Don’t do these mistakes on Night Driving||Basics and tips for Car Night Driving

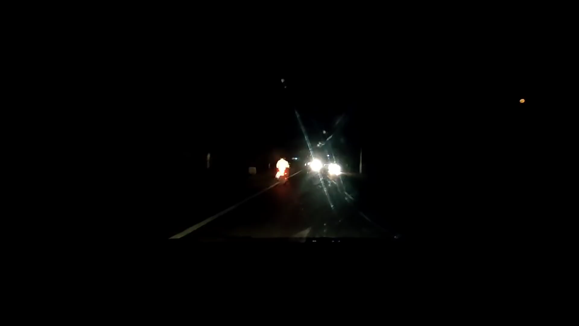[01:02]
I will turn out the lighting here. As we go to the D&T, we are driving and we are driving as a road slow. We are driving the vehicle's lighting. We are down to the eyeball. We are down to the eyeball to the eyeball.
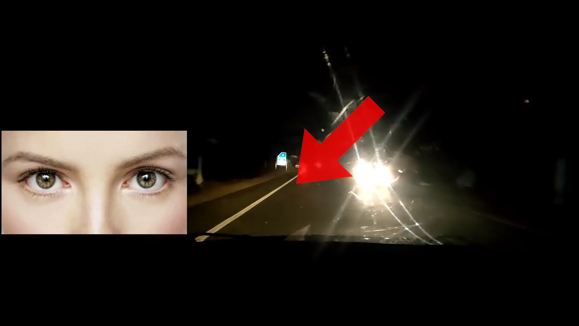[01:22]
I am not going to be down with the eye.
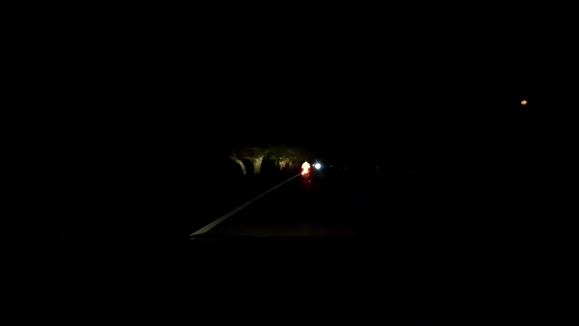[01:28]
I don't want to be down with the eye. If I am down with the eye, I don't want to be down with the eye. But I am looking at the light. I am down with my eye direction. The car is down. Now, if you are in the opposite direction, you can see a dipper. If you are in the opposite direction, you can see a doubt.
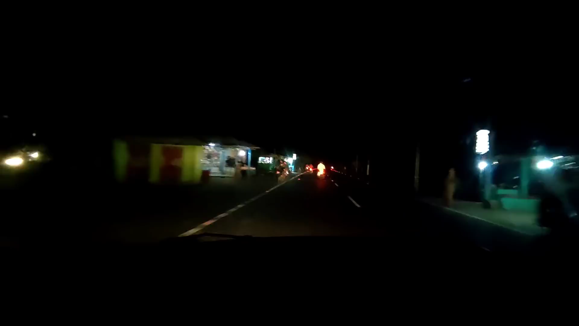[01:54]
One is that a dipper is used to be a dipper, and it's a normal thing. Now, you can see this vehicle, and you can see that the dipper is not.
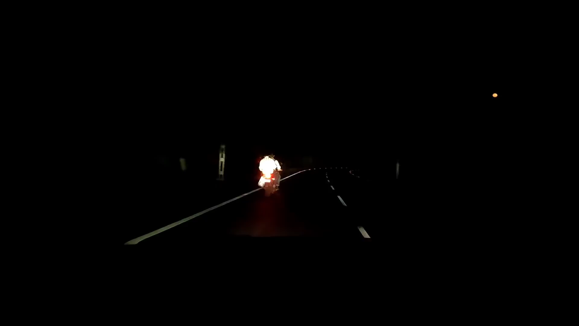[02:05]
Actually, if you are in the opposite direction, you can see a dipper. Most of the vehicles are using a Dipper. That is wrong. If we use Dipper, we use the VT. I use VT. If you use VT, you can use VT. If you use VT, you can use VT.
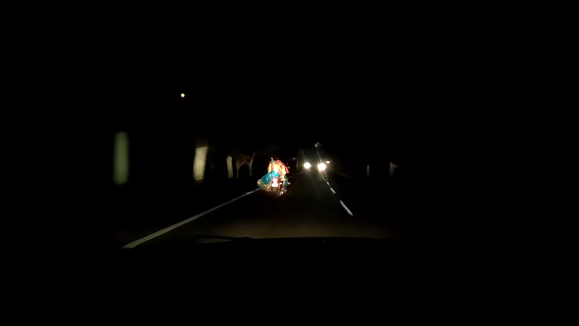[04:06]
As we drive on the guard roads and single roads, we have low beam.
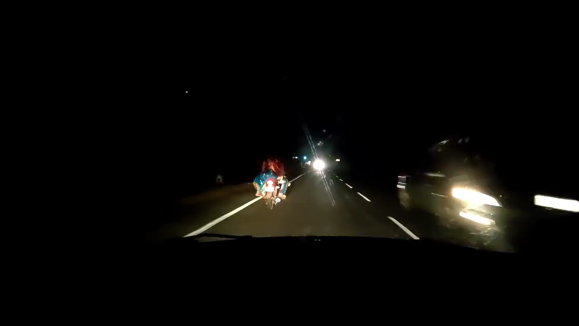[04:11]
Now we have low beam. If you look at the front of the road, high beam, you can look at the front of the road. What's that? This low beam is not bright.
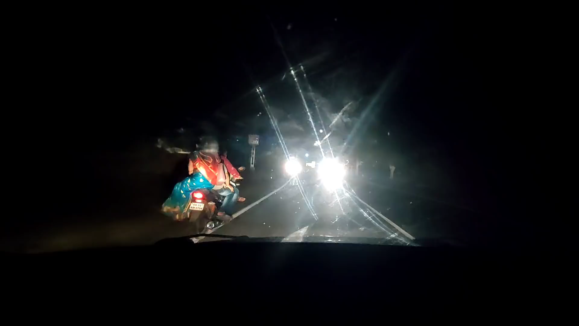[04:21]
There is brightness. You can look at the front of the road. I am not aware of this light. We are not aware of this light in high beam. If you look at the front of the road, low beam is light. High beam is light. We are lighting on high beam. We can look at the low beam. The front of the vehicle, we are lighting on high beam. OK. Do you want to use high beam?